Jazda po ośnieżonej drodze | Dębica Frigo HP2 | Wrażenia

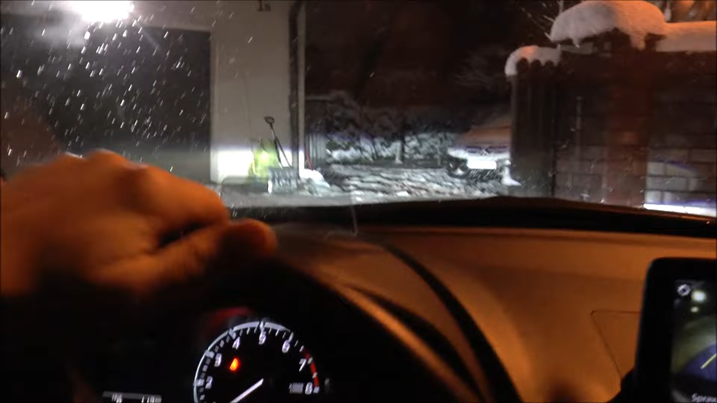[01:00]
No to ruszamy, nie wiem czy mam jechać energicznie, czy normalnie. Ruszam bez grama zabuksowania.
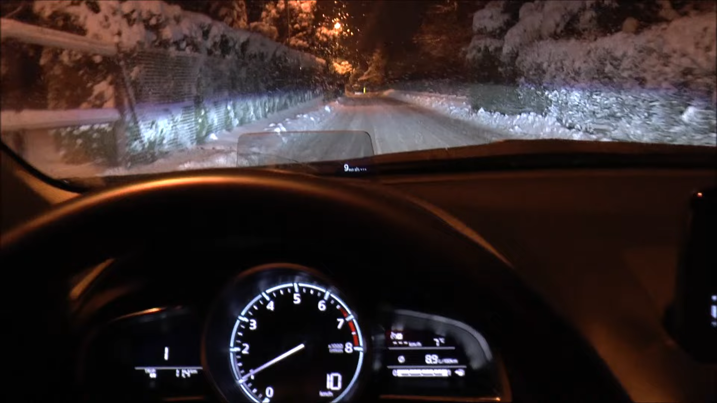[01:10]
Hamowanie przed progiem. Bez grama zabuksowania.
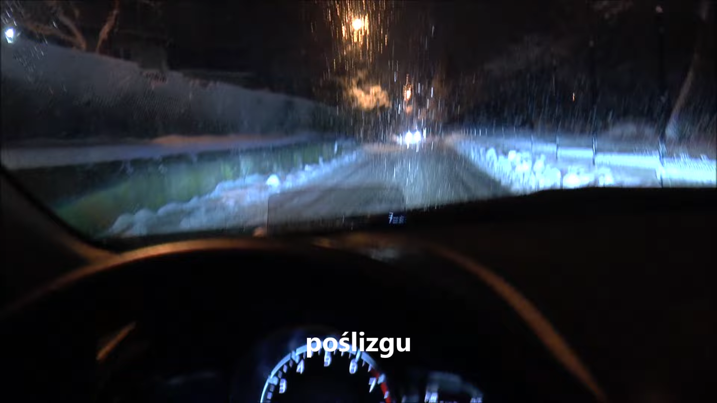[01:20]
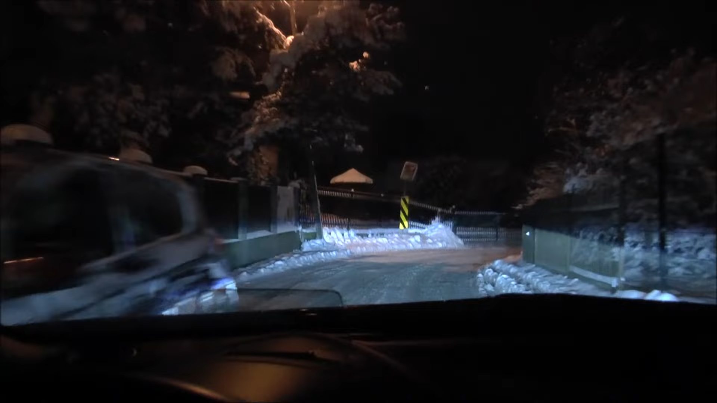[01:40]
Wszyscy jeżdżą powolutku. Warunki widać jakie są. Gaz na zakręcie i ciągnie pięknie. Zatrzymamy się. I wieram. Nie wiem, jak coś. Do zobaczenia nie mówi. Ale to tak, że nie powinnam się. Tak, że w tej chwili nie wierzę o tym krew. Opracuj Tej.
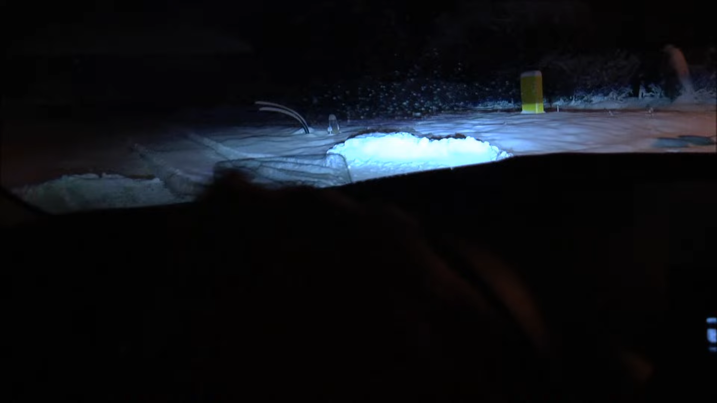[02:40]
I hamowanie przed progiem. Bez grama ABS.
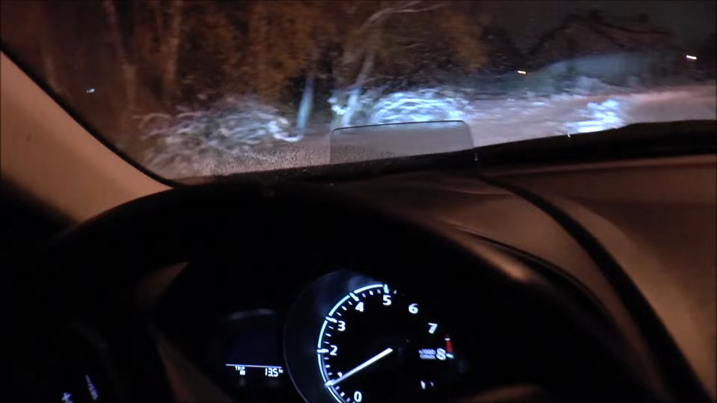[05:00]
Tu jest pole orne, to zakopać bym się nie chciał. Półk dojechał tylko tyle. Koniec jest.
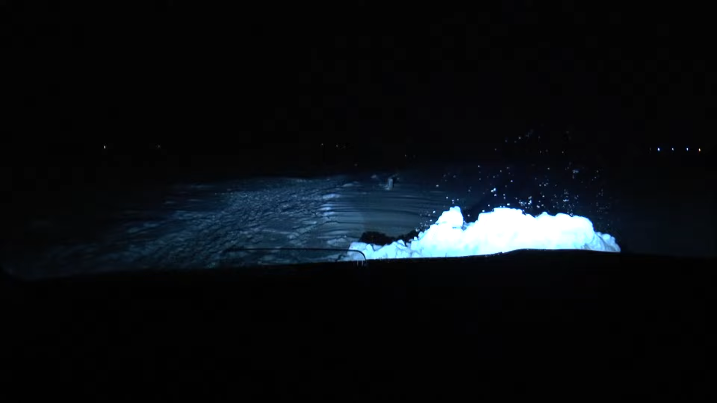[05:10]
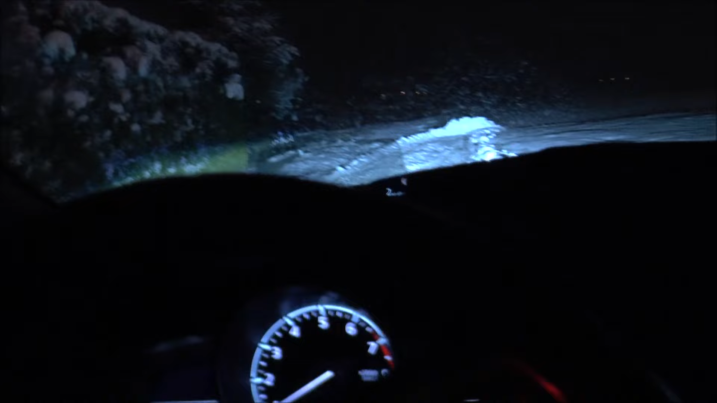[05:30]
I rusza bez zająknięć. I próg.